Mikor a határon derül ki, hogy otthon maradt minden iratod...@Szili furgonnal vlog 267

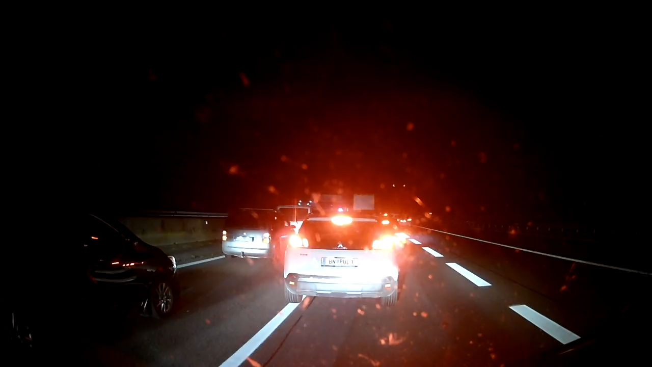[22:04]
Tehát lehet látni egy pontot. Hát ott a helikopter, most lehet látni a lámpája, hogy fordul. Hát próbál valóban leszállni, szerintem nem nagyon találja a helyét, hogy hova szálljon le. Az útra fog leszállni, ja, elénk pont. Ha minden igaz, de hát én nem állítják meg a másik sort is. Ja, az útra száll le a helikopter, szerencsétlen, aki megint ilyen bajba került.